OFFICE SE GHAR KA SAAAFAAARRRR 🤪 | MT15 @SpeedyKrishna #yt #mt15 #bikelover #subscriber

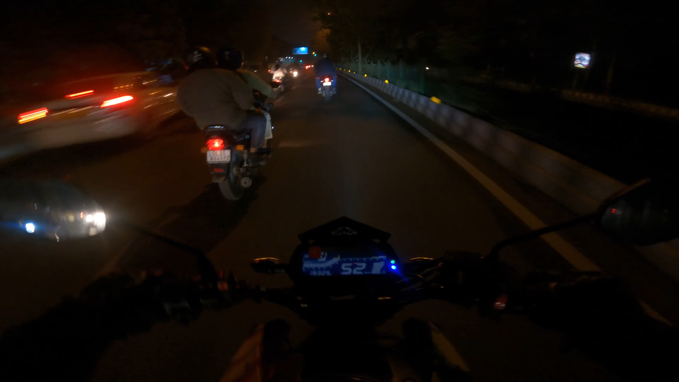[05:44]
है यह क्या हो रहा है बाई यह ट्रैफिक यहां तक नहीं होता
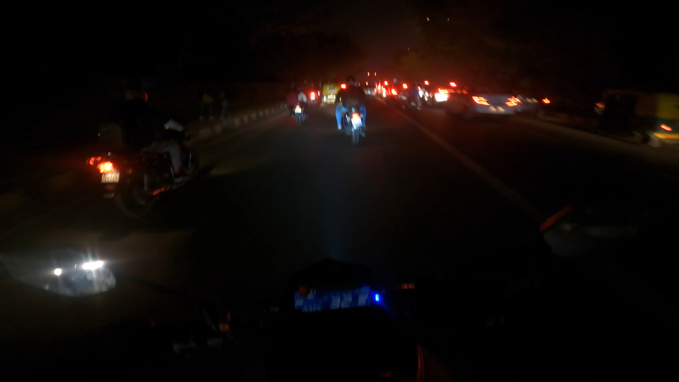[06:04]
आज तो बुरा फसने का कोई ना कोई चांस है इनके लिए यार यह चलानी पड़ेगी लिटरिली नहीं तो यह
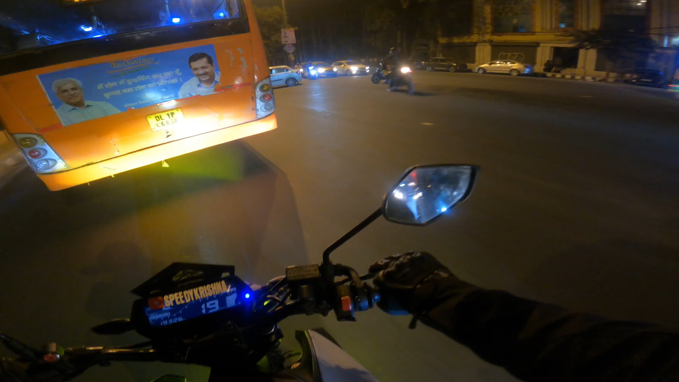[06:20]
इनको आइडिया ही नहीं लगेगा कि कोई टू विलर आरा इनके बीचे से है है है है है है एक दम से थंप लगाई ने कि अब भगानी है बड़ी तो
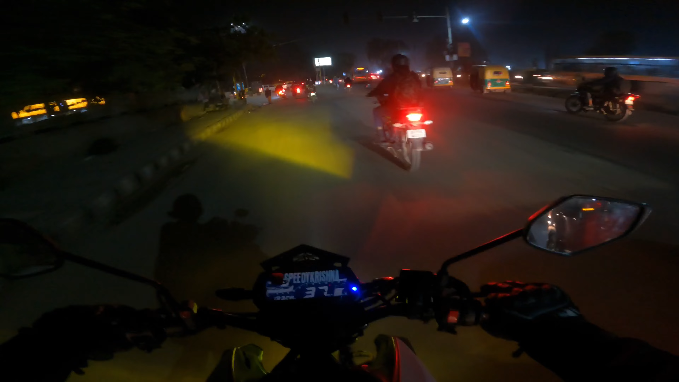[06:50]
लेफ्ट चा रहे हैं सही जा रहे हैं कि क्या अखल के अंधे हो चुके हैं लगरा लोग
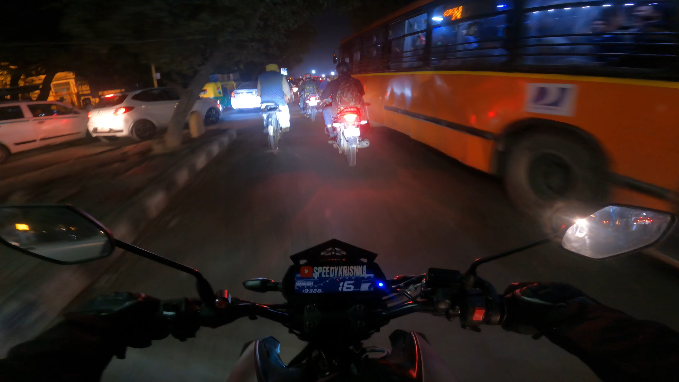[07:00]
तुम सब कर
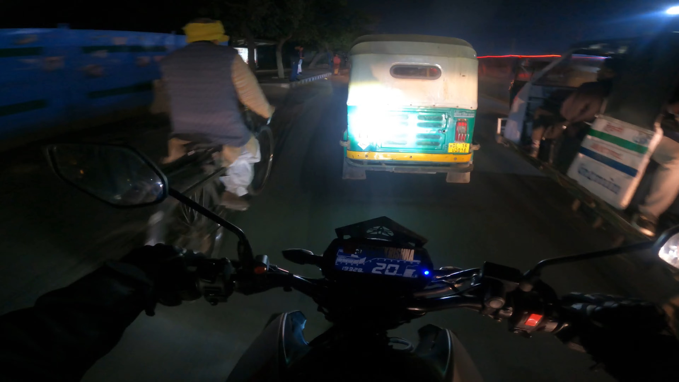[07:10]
सकते हो गाईज चलो चलो जली चलो तुम यह ट्राइफिक से निकल सकते हो हाथ दे रहा है बई बस वाला कि रुख जाओ मैं तो दाब दूगा अरे बाद
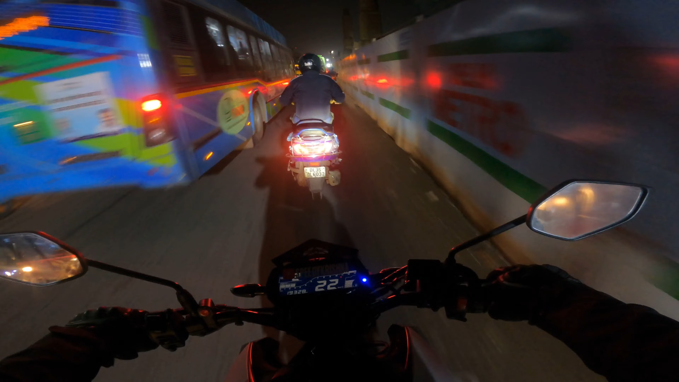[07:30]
में दाब दियो कि अले हमें निकलने दे आदत है या ऐसी रिलाक्स करने के चक्कर में दोनों प्यार रखें नीचे तो हुआ यह एलेक्ट्रिक बस वहुआ वहुआ वहुआ विसलते बचाएवी